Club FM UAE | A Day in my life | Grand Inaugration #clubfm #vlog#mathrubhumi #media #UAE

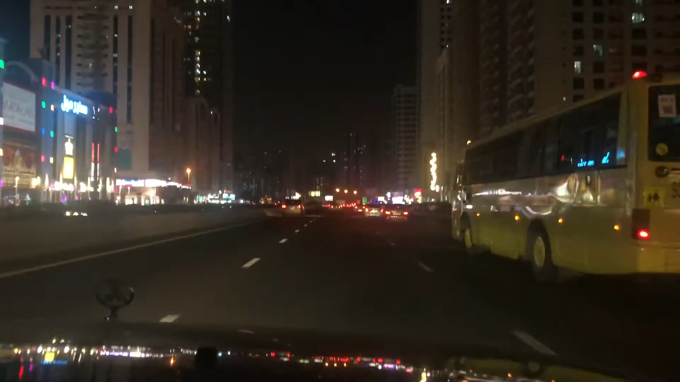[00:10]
We're going from Sharjah to Dubai for a grand opening of a restaurant. It's a long weekend as the National Day is coming up on December 2nd. So it's going to be a 5-day weekend. That's Friday, Saturday, Sunday, Monday and Tuesday. So let's start the weekend with the grand opening of a restaurant in Dera, Dubai. It's in Abu Hail. It's called the Food Angadi.
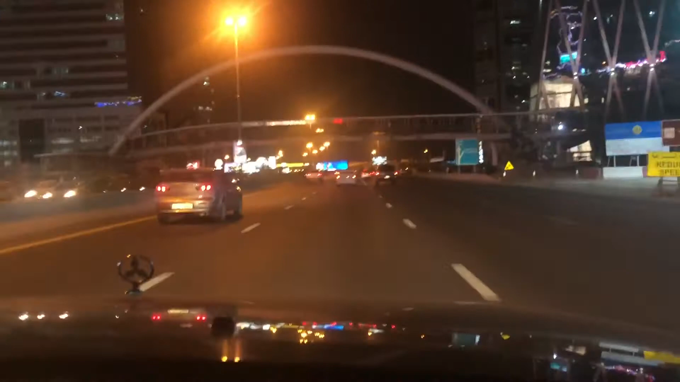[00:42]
As I was one of the winners of the radio team, that's the Club FM, they had invited me for the grand opening along with the other winners. And I'm looking forward to a great start of the weekend. Since it was a Thursday evening, we had left early by 7:30. There wasn't much traffic on Sharjah Dubai Highway,